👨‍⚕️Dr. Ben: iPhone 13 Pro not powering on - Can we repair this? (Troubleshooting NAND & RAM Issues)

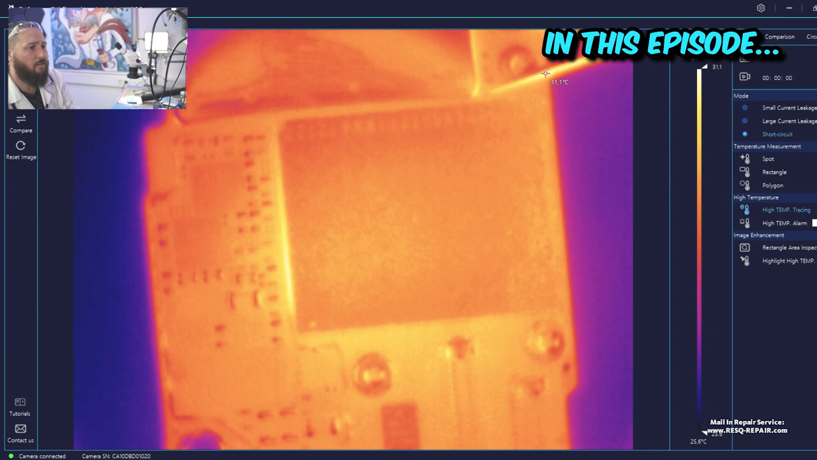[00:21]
This for me looks like an internal NAND issue okay this
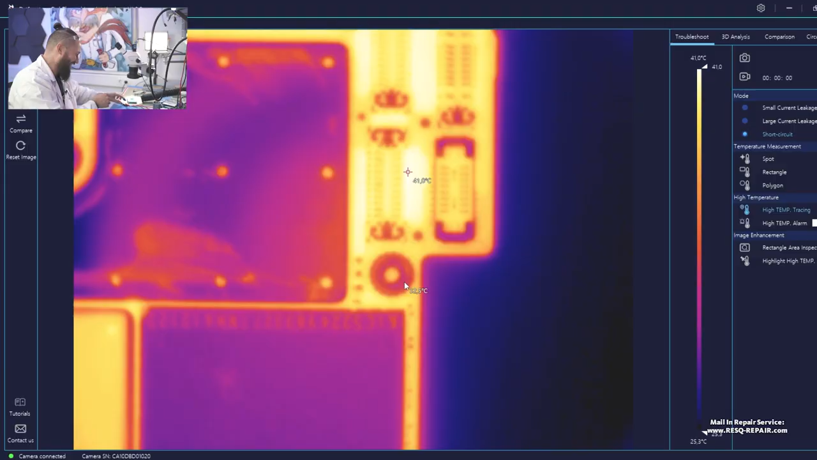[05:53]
On screen: scale top 41.0°C, scale bottom 25.3°C
okay and now let's inject voltage voltage yeah okay something happens here something happens here
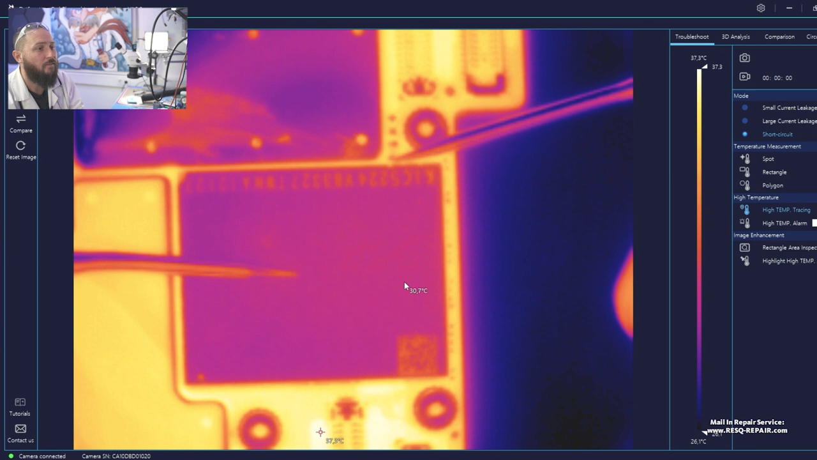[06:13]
On screen: scale top 37.3°C
okay we go up two two are pretty fine even if the one eight we could use it can you see that can you see that Tim the NAND is getting hot
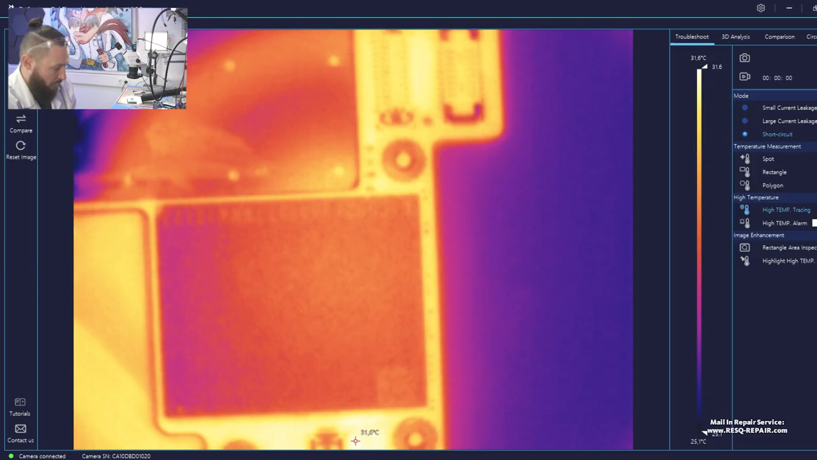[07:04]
On screen: scale top 31.6°C
okay but we have more caps directly next beside to the NAND under the shield so we have to
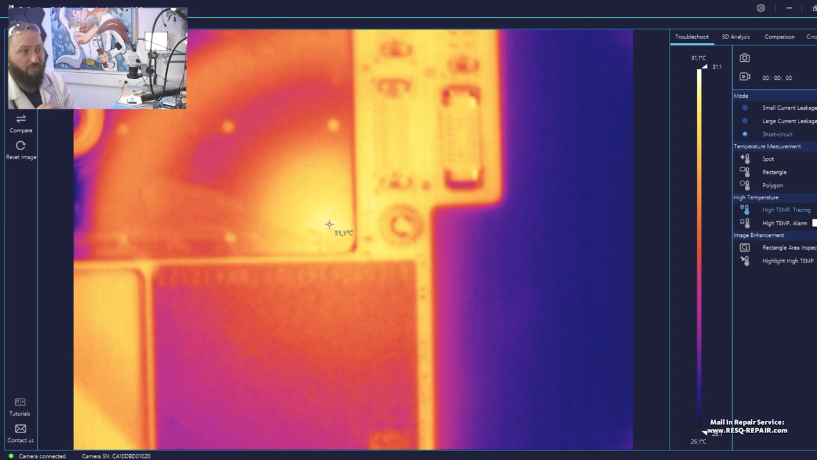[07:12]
On screen: spot 31.1°C, scale top 31.1°C, scale bottom 26.1°C
take out the shield to see more okay so we just
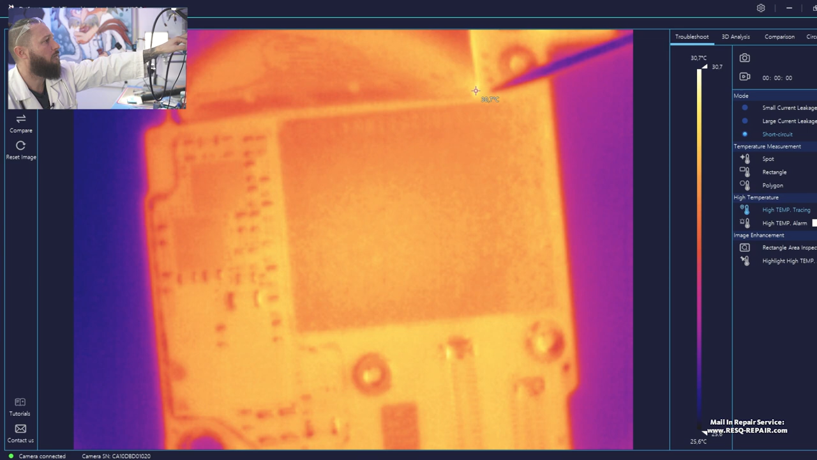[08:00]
On screen: scale top 30.7°C, scale bottom 25.6°C
so we need to go up a little bit this for me looks like an internal NAND issue okay so in this case in this case
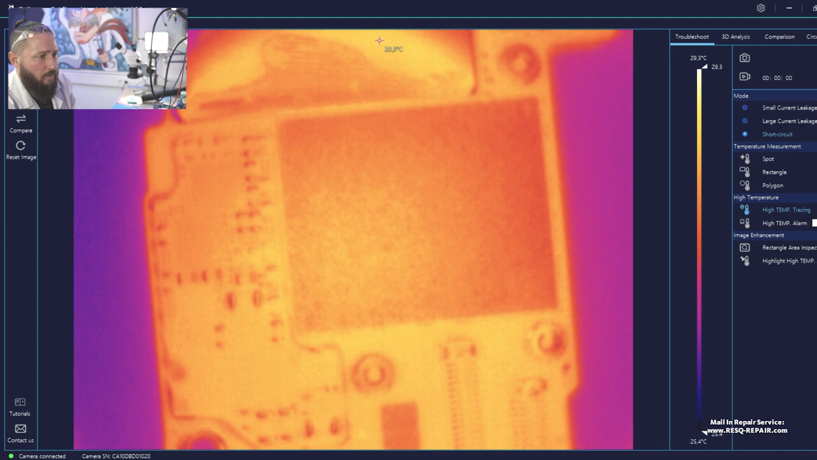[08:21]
On screen: scale top 29.3°C, scale bottom 25.4°C
we could get no data we could get no data if it's inside the NAND but we could get a
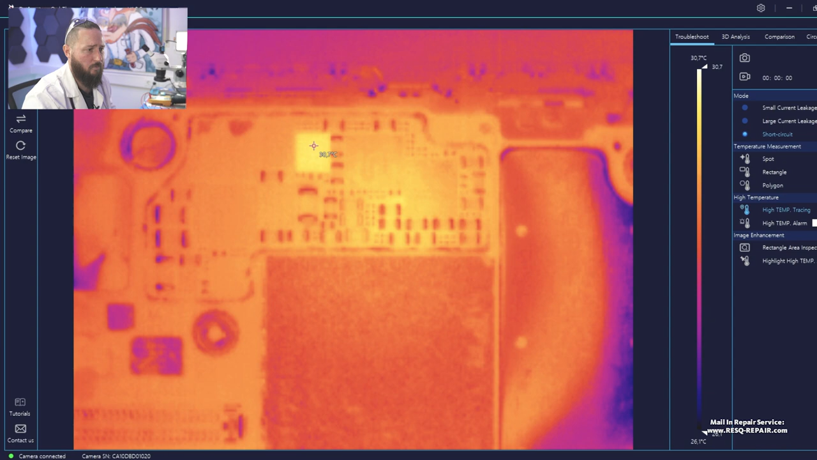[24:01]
On screen: scale top 30.7°C, scale bottom 26.1°C
that coil here pulls us okay it gives me pulse so we have to open up we have to split the board
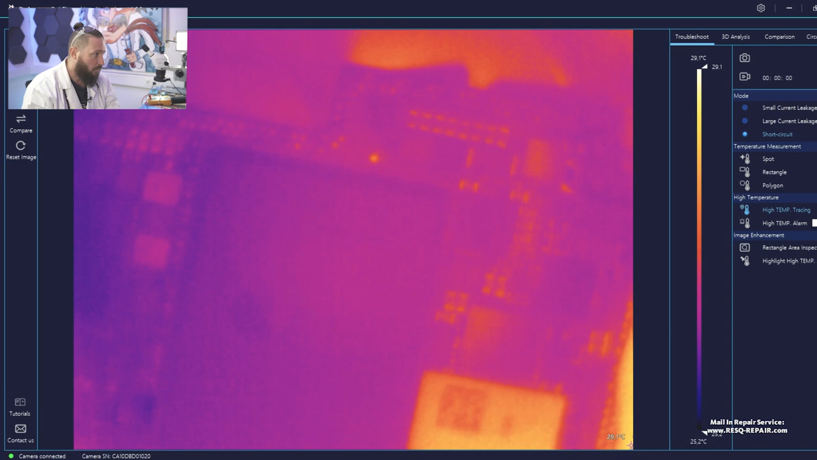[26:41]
On screen: scale top 29.1°C, scale bottom 25.2°C
so we just connect here okay so if we connect we can see it pulling and what we see here tim
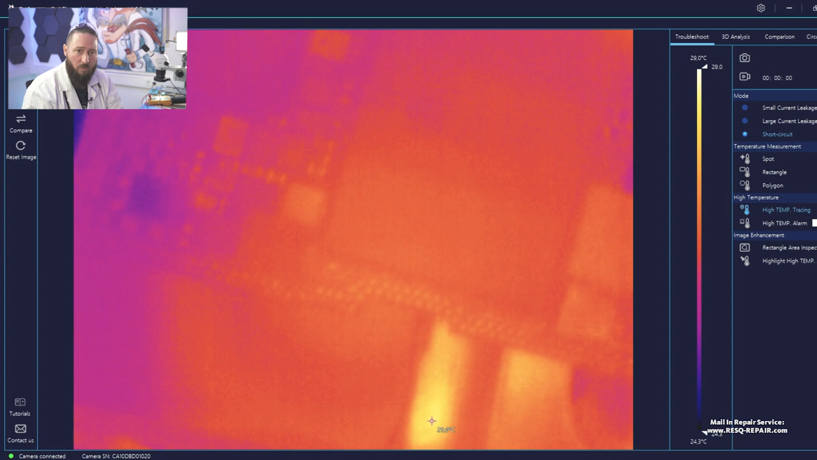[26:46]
On screen: scale top 29.0°C, scale bottom 24.3°C
damn that's a ram issue on an a15 so you can see it perfectly here so we have a ram issue
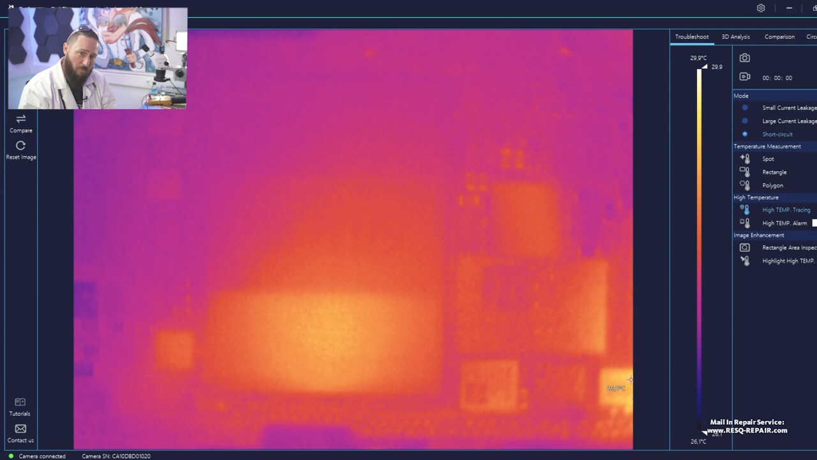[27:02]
on an iphone 13 pro a15